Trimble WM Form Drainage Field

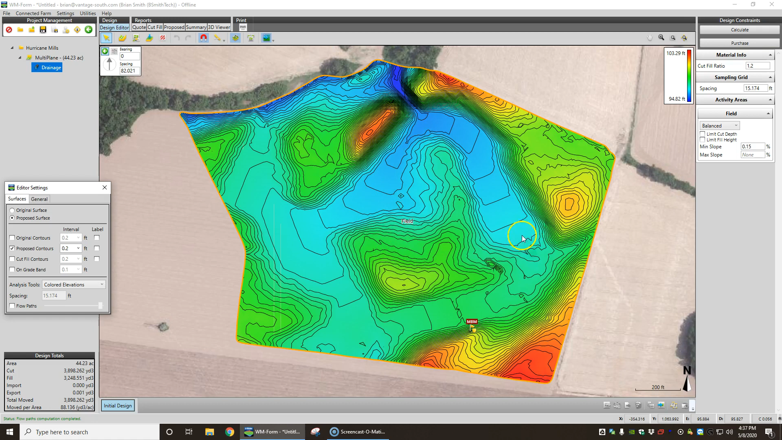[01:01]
So if we go to our original our proposed surface see we're basically building grade into this field Building grade into these lows and filtering it out here, so we got at least a tenth and a half grade in these lows Look at our cut field you can see that we're skimming dirt across the whole field to fill these lows in Here and we go and look at our flow paths kind of trying to Verify where the waters coming from where it's going we slide this back our Main when see water works its way down here works its way out and through that gap Same way with here kind of splits and comes down here
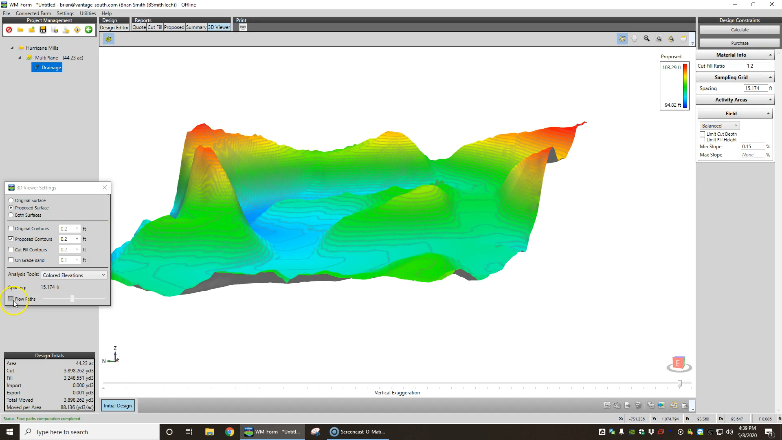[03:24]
That water flows down that direction this water is flowing through here We can turn off the flow paths on 3d 2 and See that we kind of got a ridge there
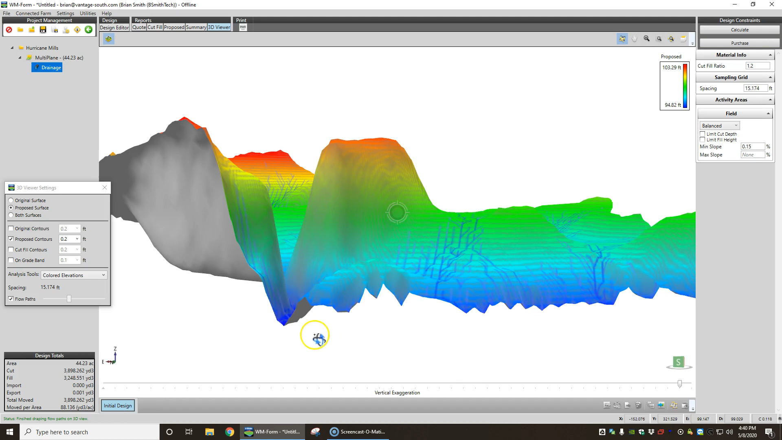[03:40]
water flows down through here and It's all going to flow out through that little gap there We can also see that's a big old mound. I know that we got it exaggerated a lot, but it is a little Heel we can pull that down to the level of this and it helped us out a lot So yeah, we can gather our dirt off that mound and Definitely
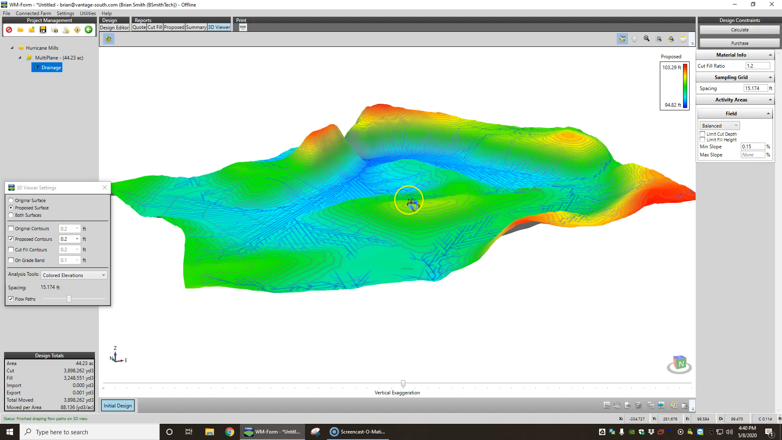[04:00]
Make this a lot more productive One more tool that's You're very useful in analyzing particularly Jane and drainage projects is The cut fill analysis so You can see that it is just showing all this red is cut the blue is feel well.
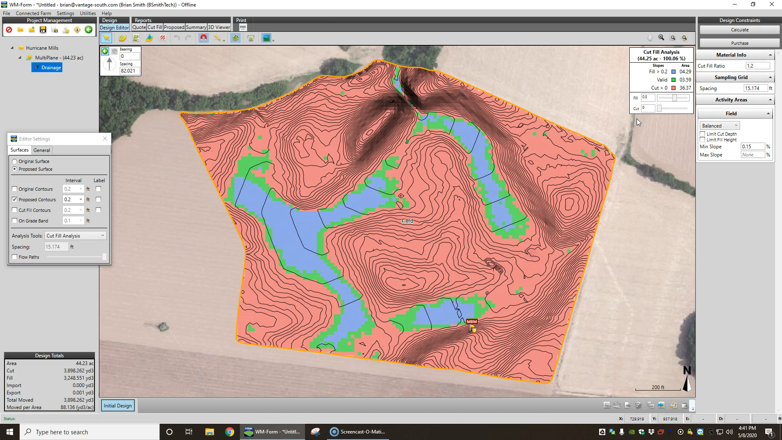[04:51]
So now all of this blue is Two and a half inches or more of feel so say okay, show me what's More than half a foot of feel well We only got a few little spots out here that show half a foot of feel in fact It'll tell you how much area the feel over half a foot is only point six five of an acre